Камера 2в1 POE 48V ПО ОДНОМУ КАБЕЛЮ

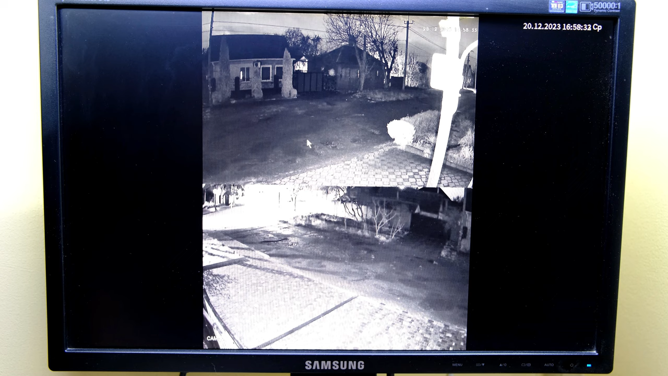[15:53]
И с видеорегистратора еще моменты можно делать, например, по ночной картинке. Или даже тебе нужно засветлить дневную картинку.
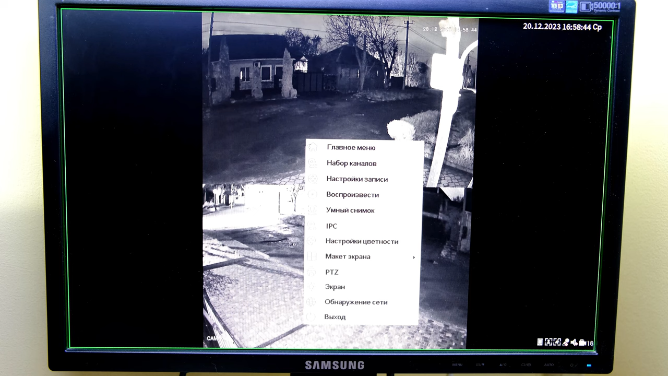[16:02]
Берешь правой клавишей мышки на картинке камеры настройки цветность. И добавляешь яркость, контрастность, пробуешь ползунки двигать, не быстро, плавно. И контролируешь картинку, смотришь, как она меняется.
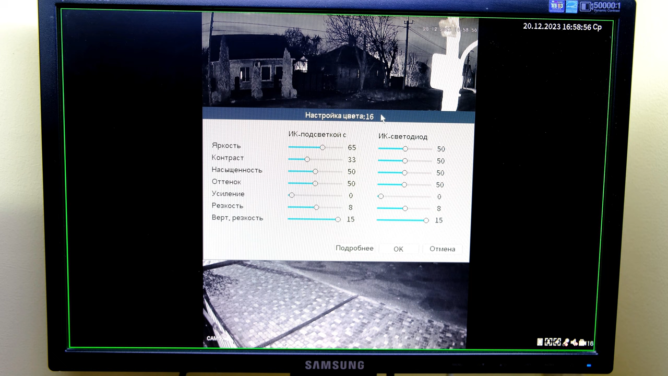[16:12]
Под твоей ситуацией у тебя улица освещенная или нет. Полная темнота, или может есть дневные какие-то фонари, освещение уличное есть. То вот, например, у тебя, если там камера будет стоять, то она и не будет в черно-белый режим переходить. У нее фотоэлемент настроен на самую низкую чувствительность по темноте.
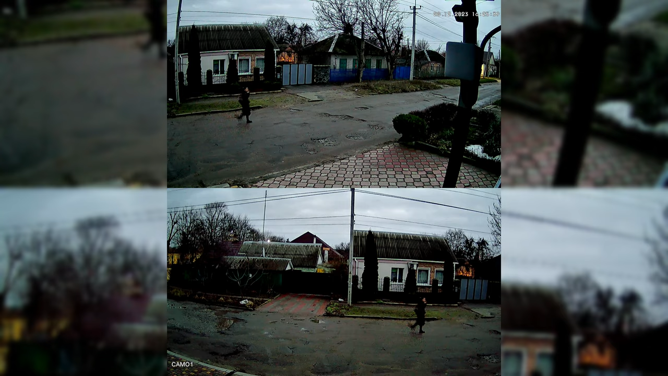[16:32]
То есть в цвете она держится очень долго. Фонари потушат, она перейдет в такой вот черно-белый режим.
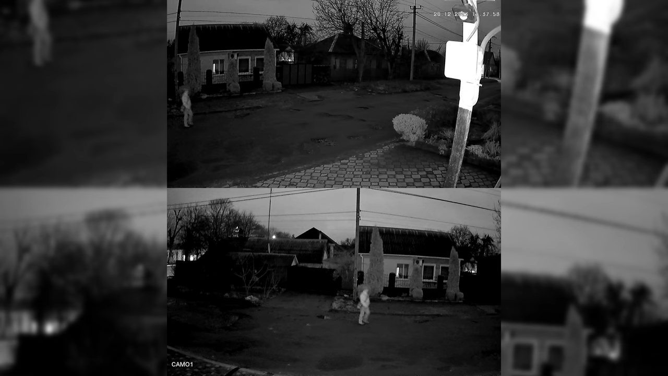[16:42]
Но можно принудительно с видеорегистратора также это делать. Заходим, опять правая клавиша мыши. Раздел IP-камера. Раздел свет установлен.